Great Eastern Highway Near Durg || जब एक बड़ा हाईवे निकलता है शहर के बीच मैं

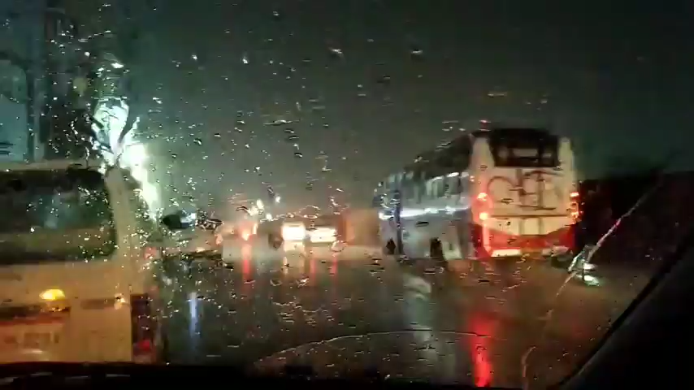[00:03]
नमस्कार दोस्तों मेरे इस चनल में आप सबका स्वागत है पानी गिर रहा है गाडी की ऊपर पानी की बोचार पड़ रही है तो बहुत तेज आवा जा रही है और बगल में आपको दिख रहा होगा एक हाईवे जो की नेसनल हाईवे है National Highway के साथ-साथ ये है Great Eastern Road जो कि Mumbai से Kolkata को जाता है
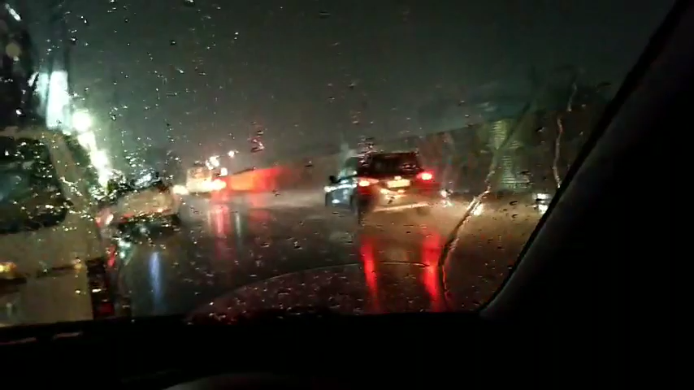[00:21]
आप ये भी कह सकते हैं कि गुजरास से Kolkata Road भी है Mumbai के लिए अलग से डाइवर्ट हो जाता है पर फिर भी इसको Mumbai, Kolkata National Highway, Great Eastern Road आप बोल सकते हैं जो कि ये जो पार्ट है, ये 36 गड़ का पार्ट है ये जो रोड है, ये जो हाइवे है, फोर लेन हाइवे है ये दुर्ग सिटी के बीचो बीच से निकलता है जैसा कि आप देख पा रहे हैं बगल में फ्लाइ ओवर, ओवर वीच का काम चल रहा है